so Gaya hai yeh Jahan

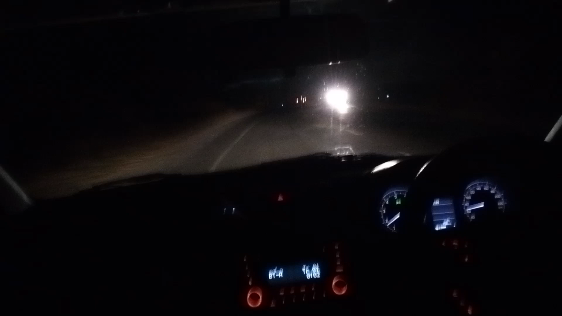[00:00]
मेरे दोस्तों बिहार जारखंड का यही बॉर्डर है जहां पर की सराव चेक होता है लेकिन और आगे भी चेक होता है वहां भी आप लोग को दिखाएंगे उन लोग को पता चल जाता है कि कौन वह इसे